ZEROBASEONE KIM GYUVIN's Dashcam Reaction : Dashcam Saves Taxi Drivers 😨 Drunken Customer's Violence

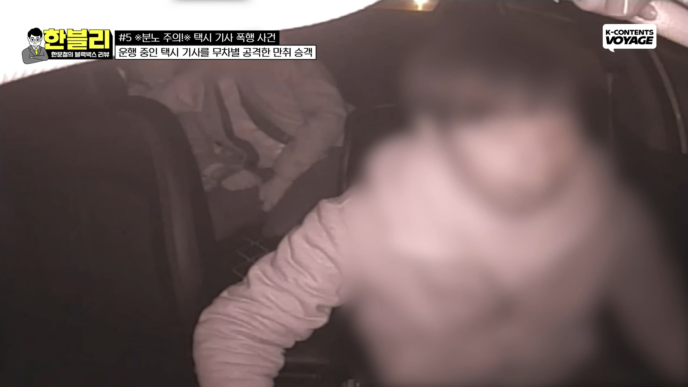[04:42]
어, 뒤에서 뭐 하는 둘이 뭐 하는 뭐야? 뭐 하는 거야? 뭐 하는 거야? 때리려고? 집 거는 거예요. 여기 대한이 왜 왔어요? 대한이 왜 왔어요? 한 번만 물어볼게요. 대한이 아니라고. 나 다 저런 남자 만나지 말아라.
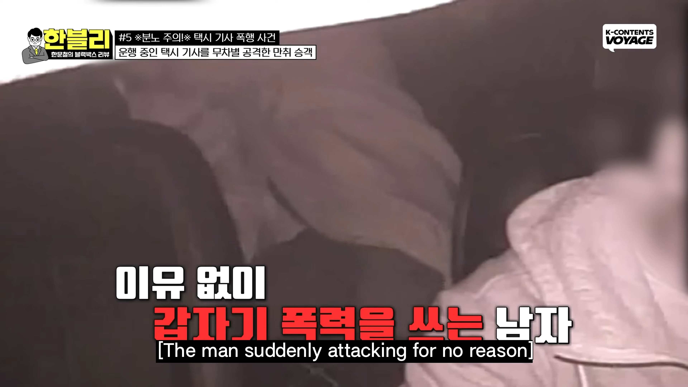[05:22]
야, 가라. 아, 저런 남자랑 왜 만나는 거야? 야, 저런 남자 만나면 안 돼, 진짜.
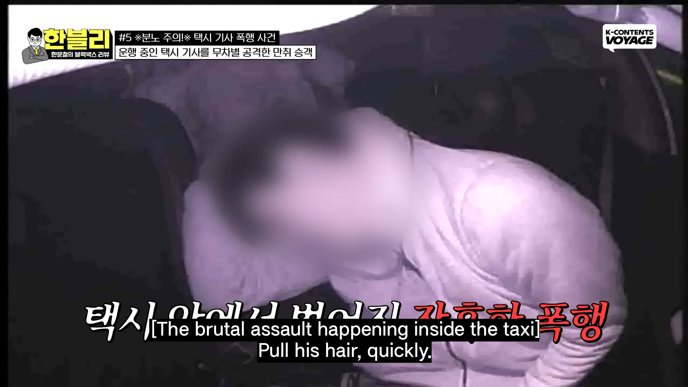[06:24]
아, 어떻게 기사님 막무가내를 맡고 계셔.
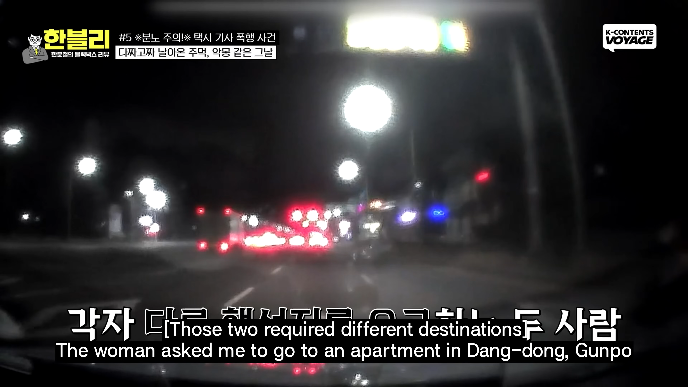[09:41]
이 여자분은 군포 당동에 있는 아파트로 가자고 그랬고 그 남자는 군포역을 가자고 그랬어요. 어차피 군포역을 지나야 그 아파트가 있기 때문에 저는 그냥 그 군포 방향으로 이제 출발을 한 거죠.
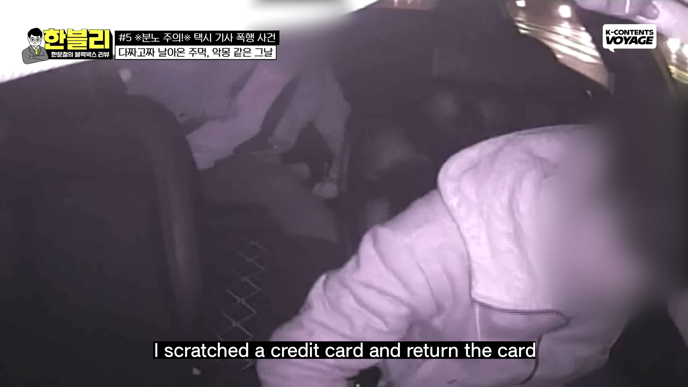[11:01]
결제를 하고 이제 카드를 돌려주고 하는 과정에서 남자가 계속 소란을 피우고
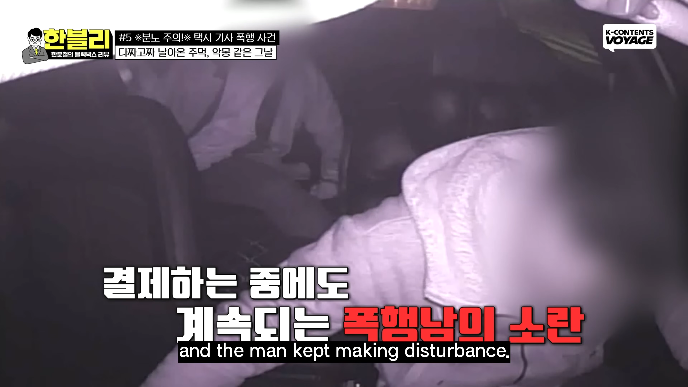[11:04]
신고를 해야겠다 해서 휴대폰을 거치대에서 빼려고 이제 딱 하는 순간에 이제 뒤에서 그때부터 이제 무차별적으로 이제 폭행이 시작된 거죠. 아 이런 거. 아
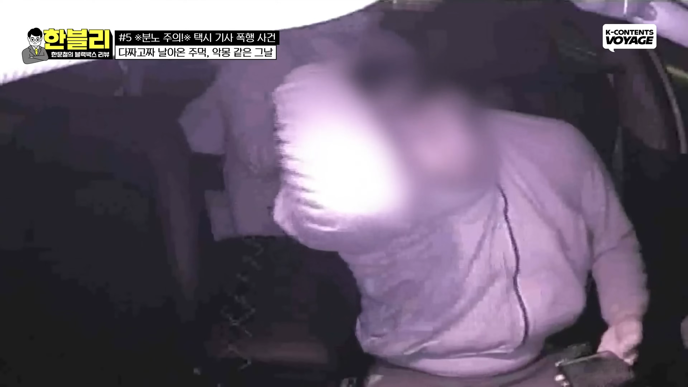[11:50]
머리채를 잡혀서 이제 입는 이거 당기니까 어떻게 뭐 대응할 수도 없고요. 할 수 있는 게 없더라고요.
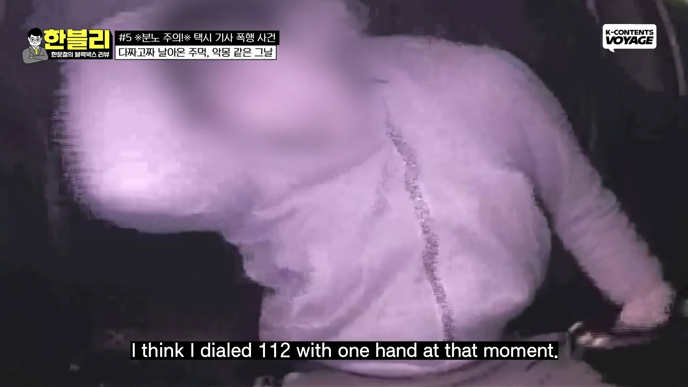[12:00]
그 순간에 제가 한 손으로는 112를 눌렀던 것 같아요. 통화는 이렇게 하지는 못하고 누른 상태에서 계속 폭행이 됐는데